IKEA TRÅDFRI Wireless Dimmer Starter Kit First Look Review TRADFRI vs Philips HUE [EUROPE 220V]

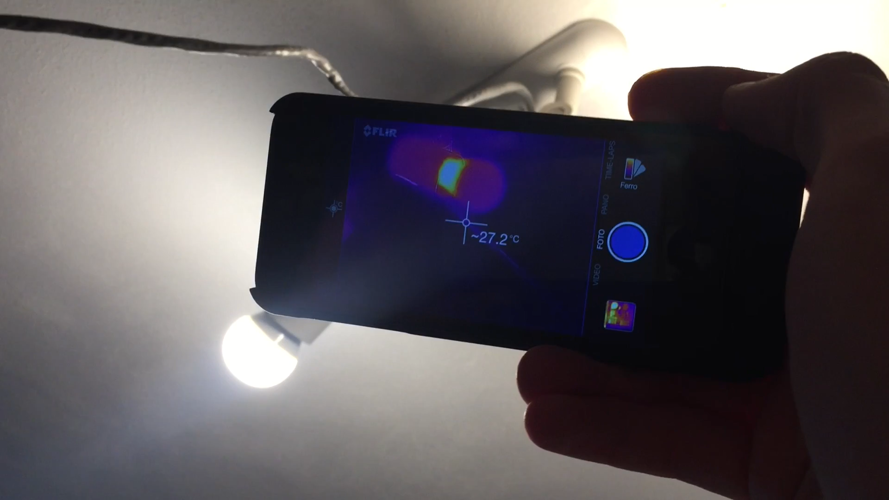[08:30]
So, this is the IKEA. It's buying the 85, 86.
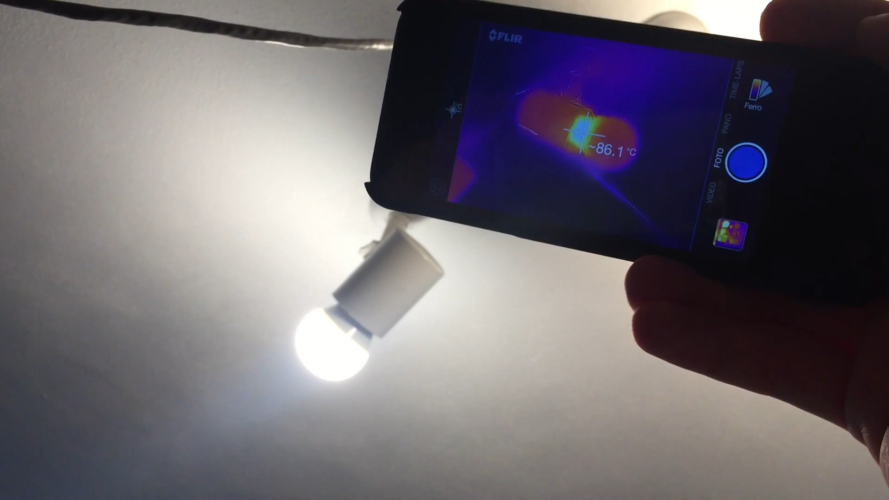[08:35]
On screen: spot 86.1°C
And the Philips is approximately, yeah, 70.
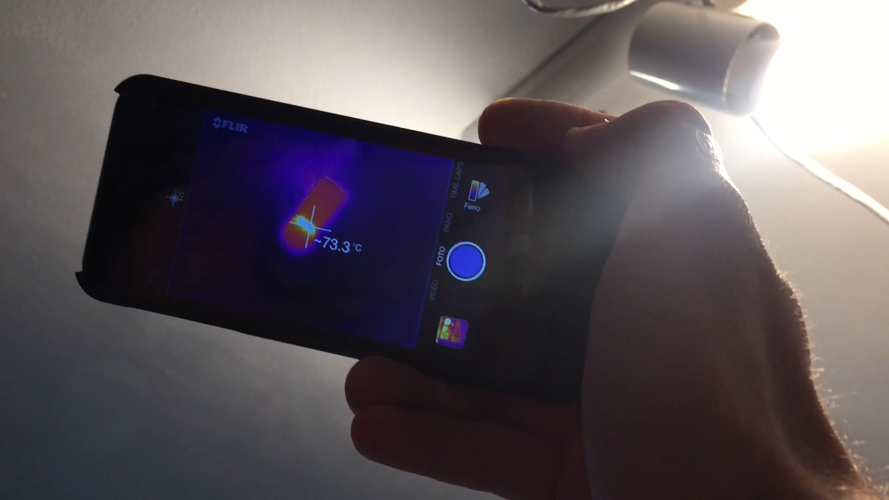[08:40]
I need to be calibrated.
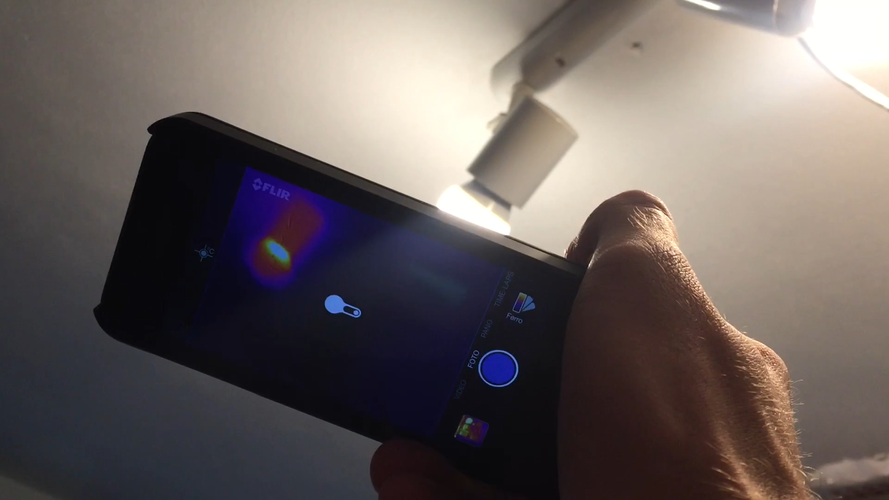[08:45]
There we go.
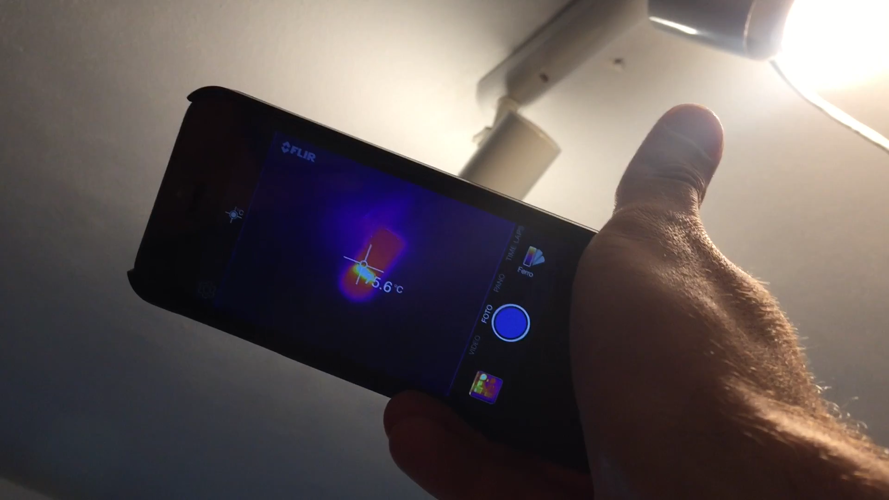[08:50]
It's 76. We can call it 80. So, yeah, of course, the Philips
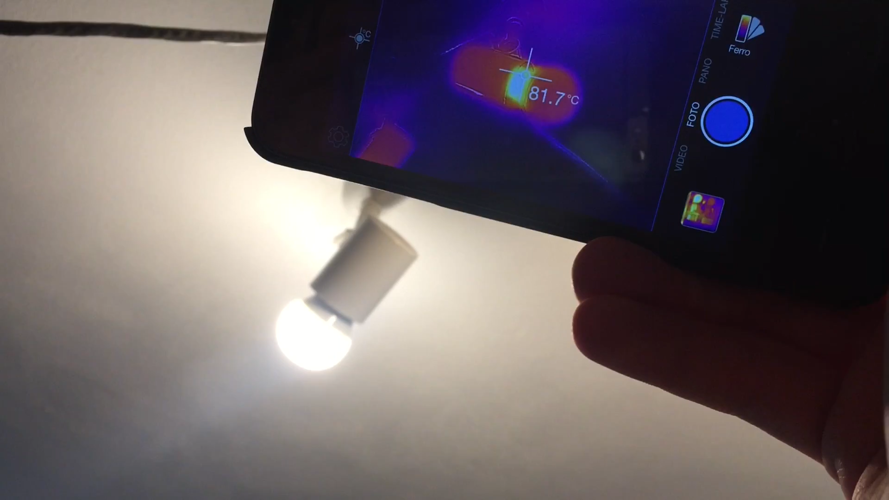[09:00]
On screen: spot 81.7°C
runs cooler. Of course, one it's an 8 watt, the other one it's 12 and a half.